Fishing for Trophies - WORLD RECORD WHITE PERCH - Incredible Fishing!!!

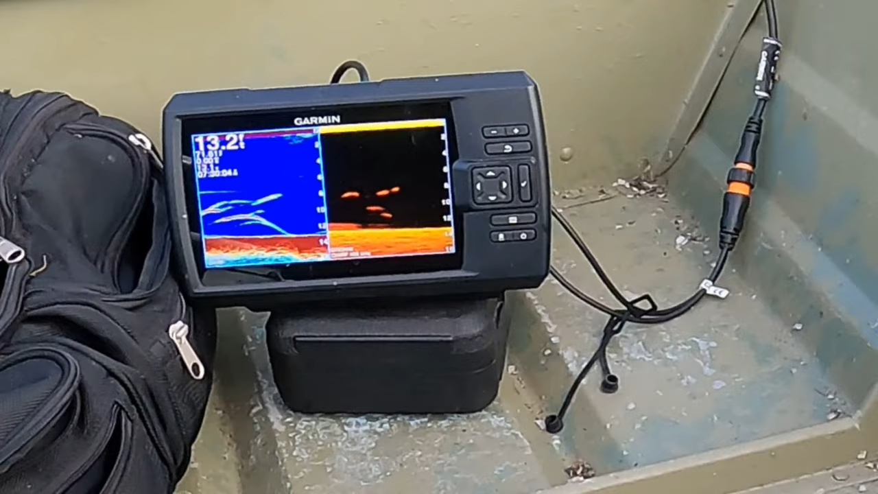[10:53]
Those are good fish marks on there. i'm just learning how to use that there finder and getting a feel of
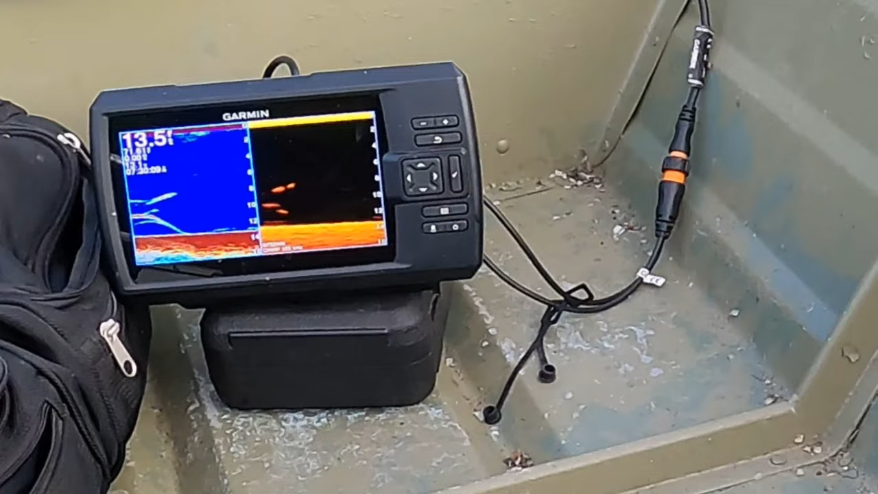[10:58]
the way the marks look and types of fish those are definitely perks i can tell now all right so let me show you the rig it is a